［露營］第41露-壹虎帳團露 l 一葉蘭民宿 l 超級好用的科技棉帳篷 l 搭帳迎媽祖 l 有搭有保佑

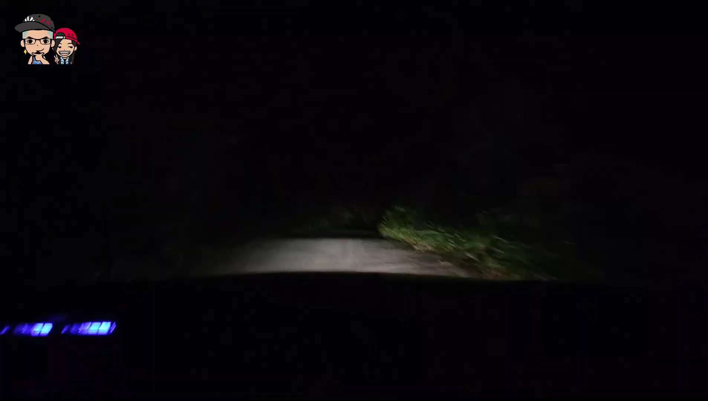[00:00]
哎呦！ 目的地在您的右手边。 这路哦，你说它烂也不是很烂，那你说它好哦，也称实在是称不上好。